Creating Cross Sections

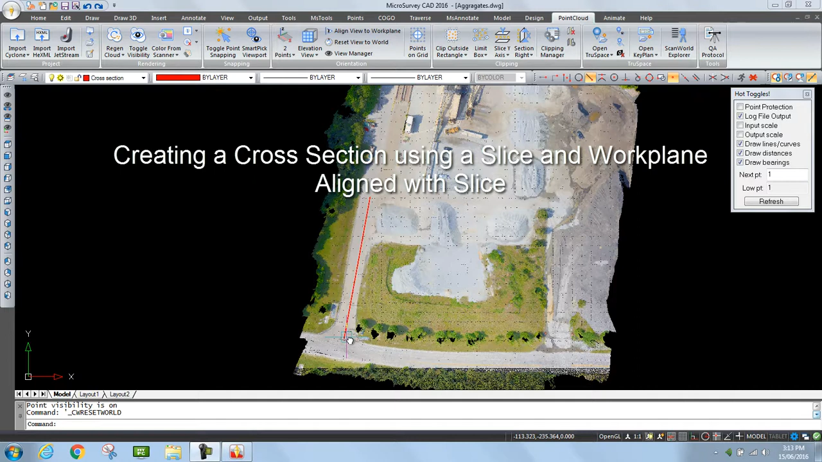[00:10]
I've been given the task of generating a cross section down the center line of this access road using this red polyline as a guide. I'm going to do so by taking a slice through the point cloud five feet either side of the polyline and then drafting right down the center. Here's the process for doing that. First, I need to set up some guides so that I can make my slice five feet on either side. And I'll do that just by using a CAD offset command.
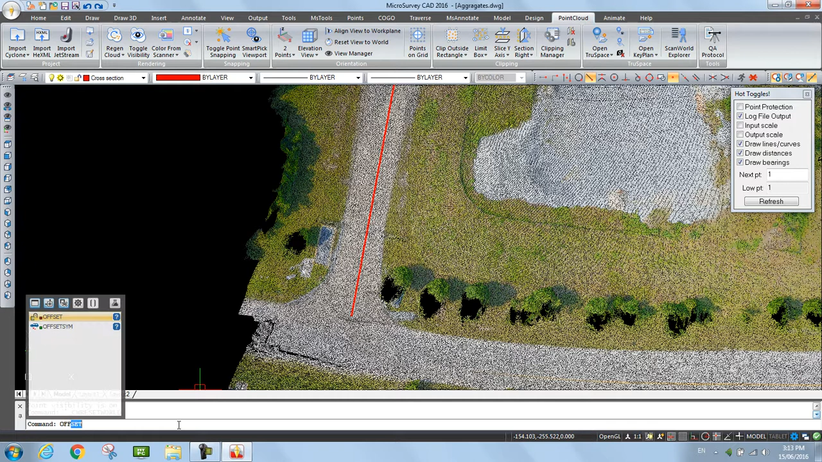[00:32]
Type in offset. Ask for a five foot offset. And I just pick my polyline, pick a side, pick my polyline, pick a side.
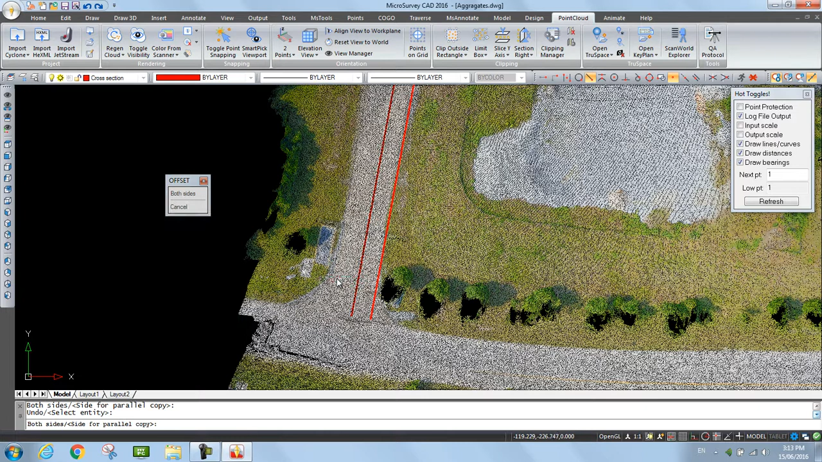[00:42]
Okay, that's done. I hit escape. Next, we're going to orient our UCS using the center polyline.
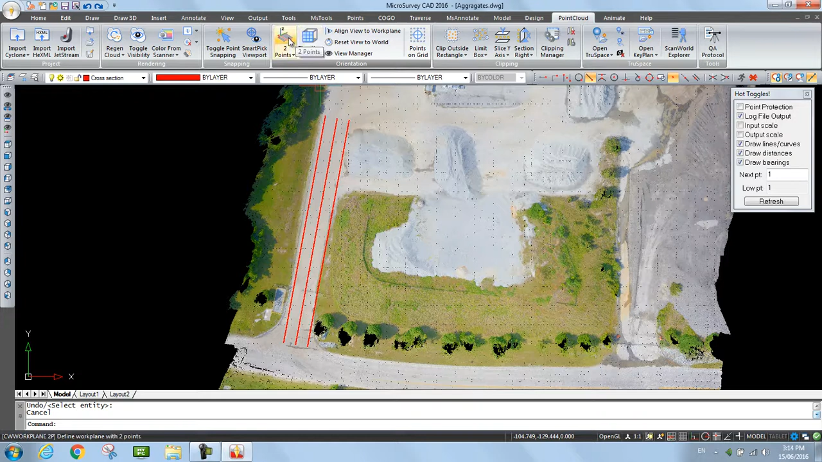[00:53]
So I use two points in the orientation group. Turn on just my endpoint snap. Snap to either end of the polyline. Now if I turn off the point cloud, you can now see how the UCS has been reoriented. Next, what I'm going to do is take a slice in the y-axis using this green arrow as my guide.
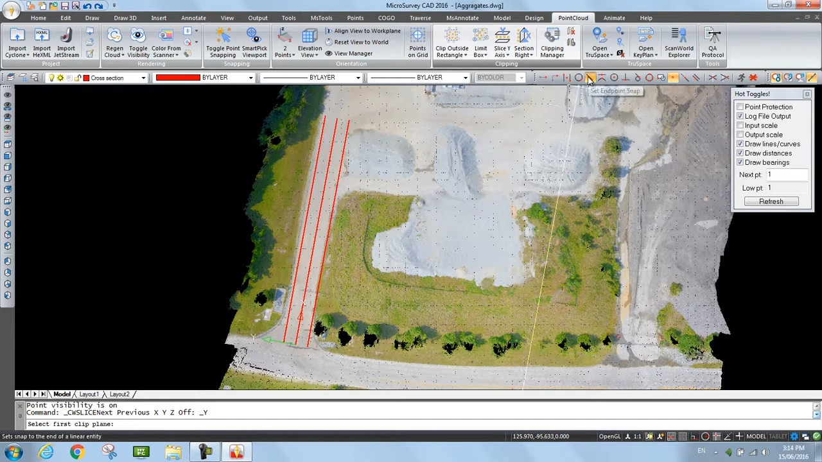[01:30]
Five feet either side of what I want to be my center line. So from the slicing group, I pick slice y-axis. And now again, I'm just going to use the end point snap. And I'll snap to the end point of that guideline. End point of that guideline. There we can see the slice now.
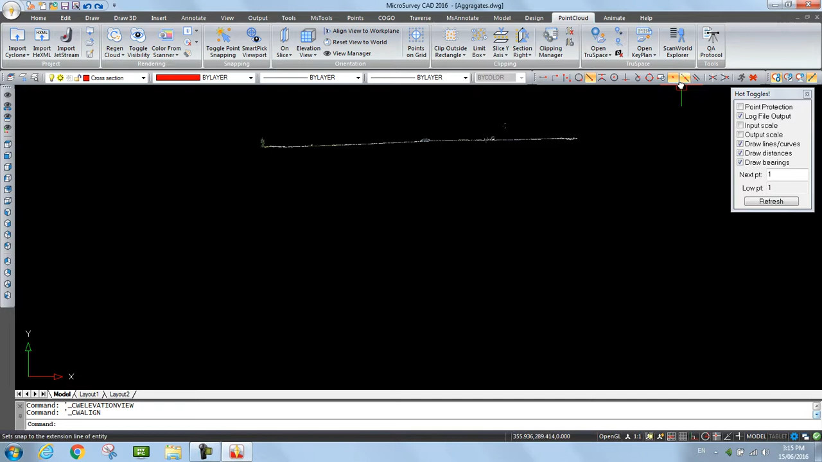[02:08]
Now I can use my snaps and I can snap right to the point cloud points to draft my cross section. One disadvantage with that is I don't have any control over where in the z-axis we snap to. So I may snap above the work plane one point and below the work plane another point. If I want to take control of that, I can either turn off the snaps, or I can change the CAD variable,
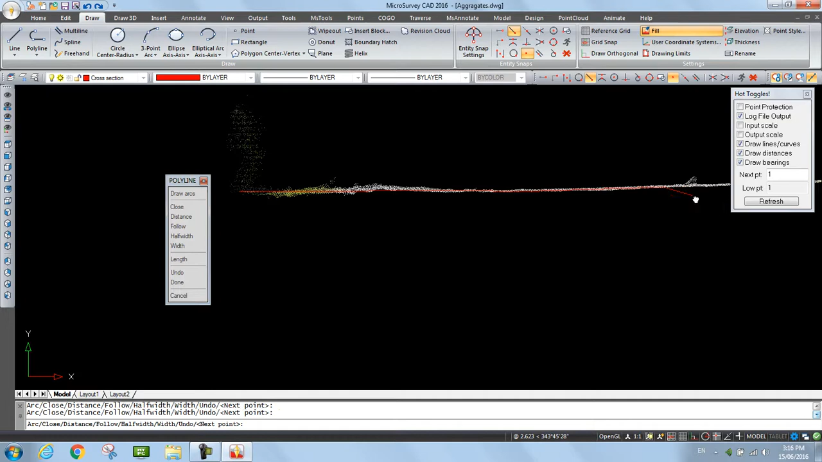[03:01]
As we're snapping, it's snapping to an xy value from my perspective right in the point cloud. But the z value, the in-out towards my eye, is being set by that osnapz variable,
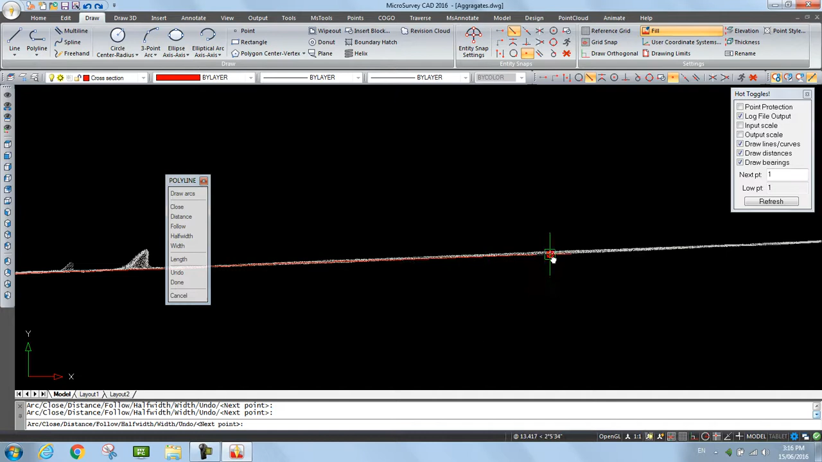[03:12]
or it's being set to go to the CAD variable elevation, which by default is zero.
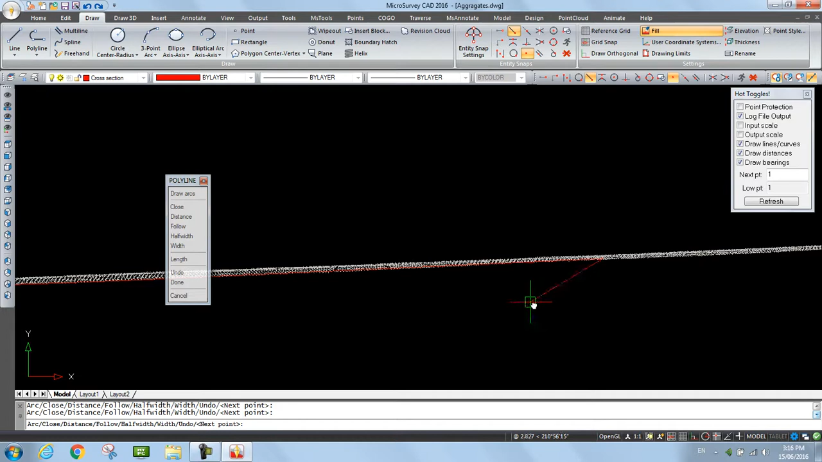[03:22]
Okay, I'll stop the demonstration there, I'll right click and finish that. Now if I zoom back,
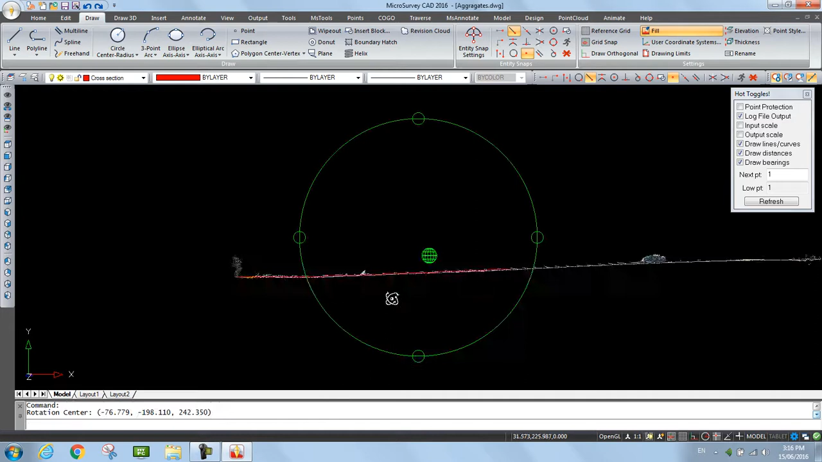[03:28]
and I turn things on its side, now you can see I'll be working right down the middle of that road.
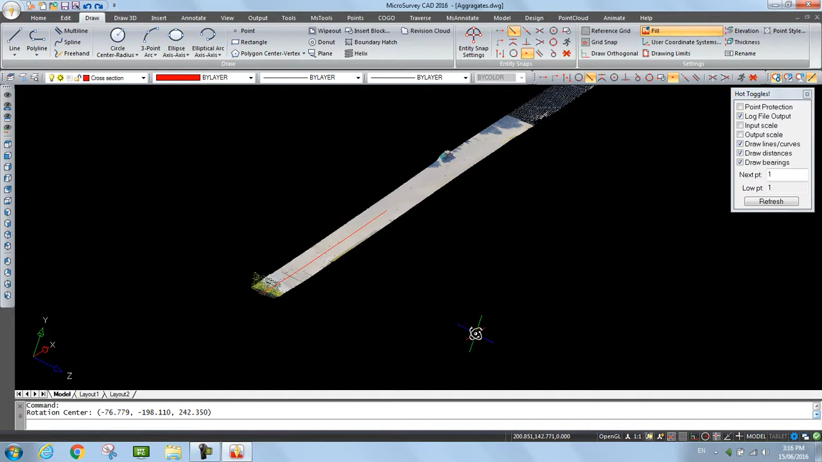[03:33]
Go back to plan view,
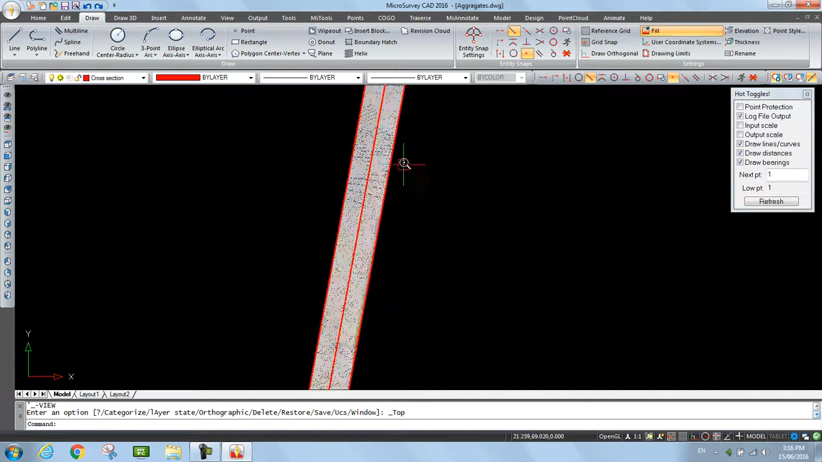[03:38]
and I'll delete that original center polyline, and now you can see where the cross-section polyline's been drawn.